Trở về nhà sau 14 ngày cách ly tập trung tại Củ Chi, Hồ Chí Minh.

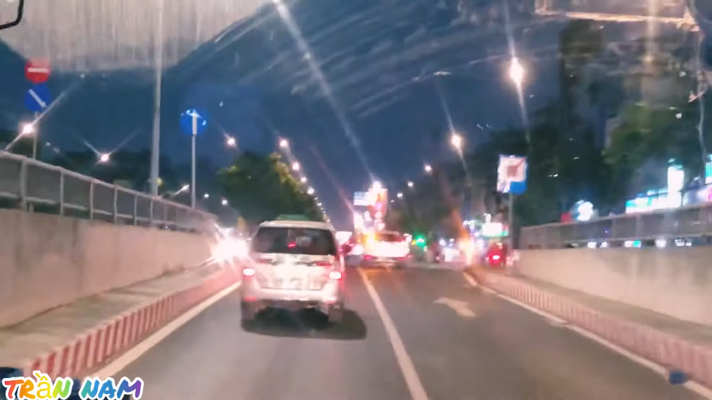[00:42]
Đây là đã đi lên đến trên đường thì bắt đầu thấy có nhiều xe cộ
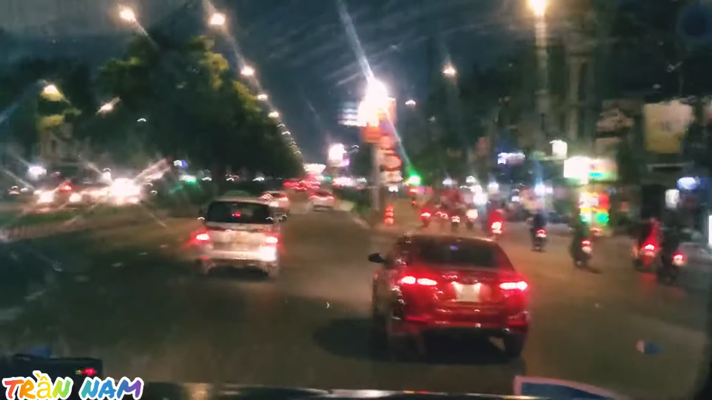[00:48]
cũng như nhà cửa tấp nập hơn bởi vì là mình đã vào đến trung tâm thành phố rồi.
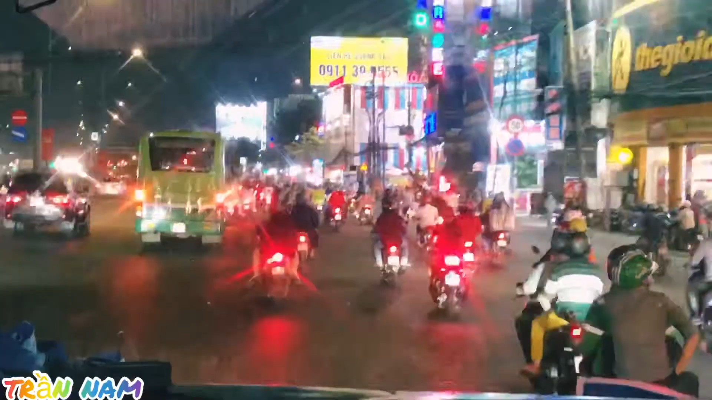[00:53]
Ở đây như các bạn thấy thì xe đã đông lên hơn rất là nhiều đúng không? Bởi vì mình sắp là tới được cái chỗ sân bay Tân Sơn Nhất.